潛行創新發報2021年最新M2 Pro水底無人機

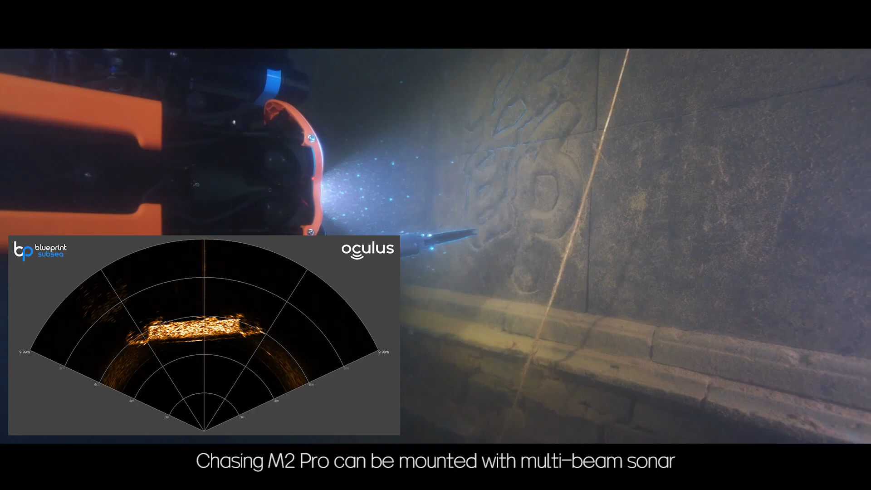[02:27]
Chasing M2 Pro can be mounted with multi-beam sonar,
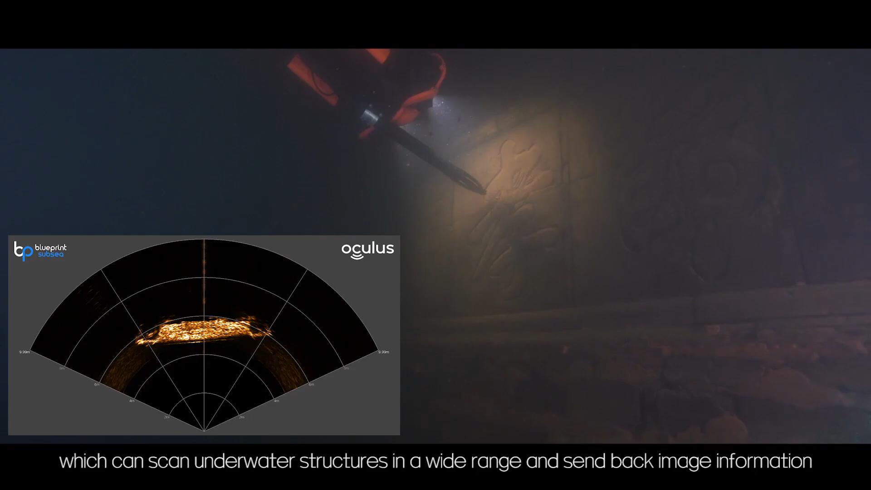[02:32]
which can scan underwater structures in a wide range and send back image information.
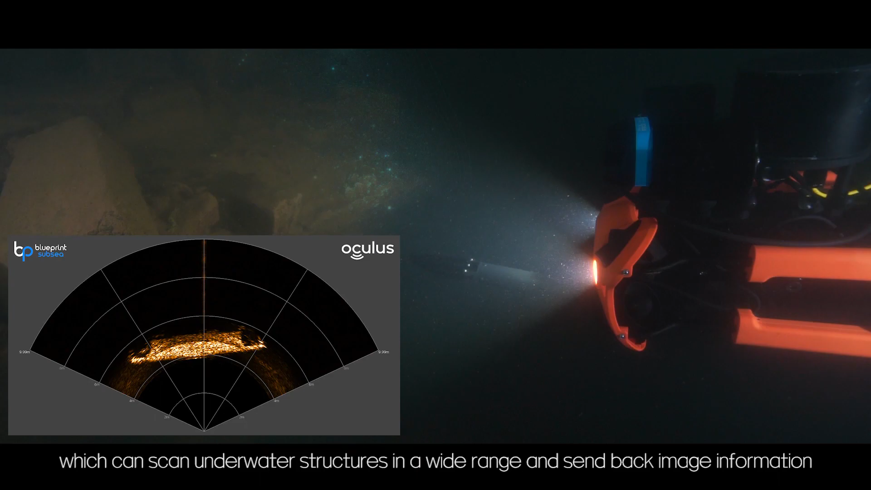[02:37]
In low visibility waters, the sonar can determine the structure of underwater objects and complete visual verification.